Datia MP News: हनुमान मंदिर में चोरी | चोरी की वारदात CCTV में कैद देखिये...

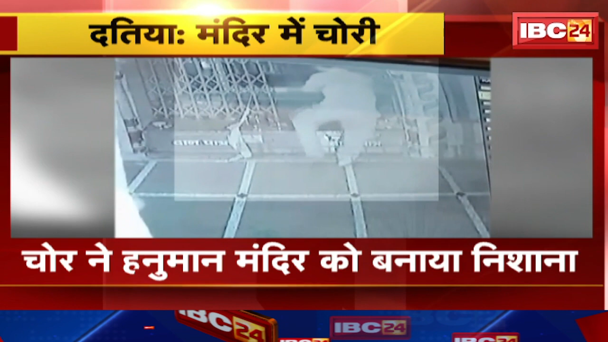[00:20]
हनुमान मंदर को निशाना बनाये देखी तस्वीरे सामने आई है किस तरीके से चोर अंदर दाखिल होते हुए नजर आ रहा है चोरी किये जो पूरी